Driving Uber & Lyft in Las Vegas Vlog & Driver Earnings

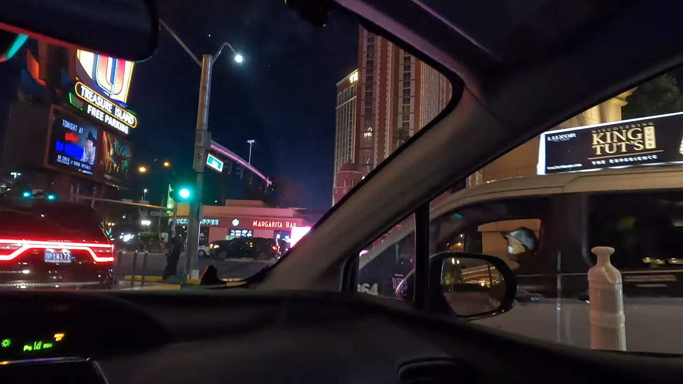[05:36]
Mind if I get over here, buddy? Thank you.
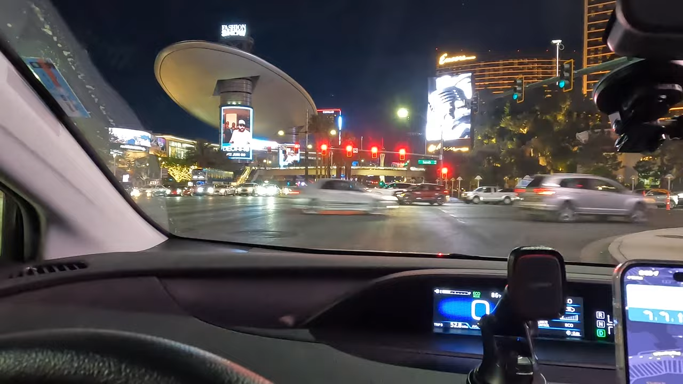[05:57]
We're just pulling up at the Encore.
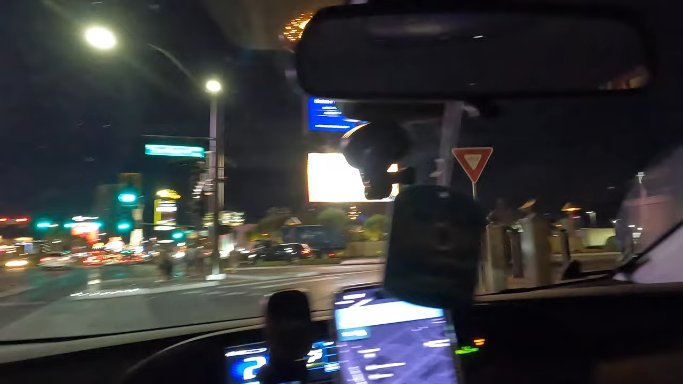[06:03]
About to pick the customers up. Okay, guys, I just dropped the customers off at the Red Rock. Now, I just picked up another ride that's about $13.00 or so. He's a mile and a half away. Okay, guys, I just took a little break. Went to Walmart.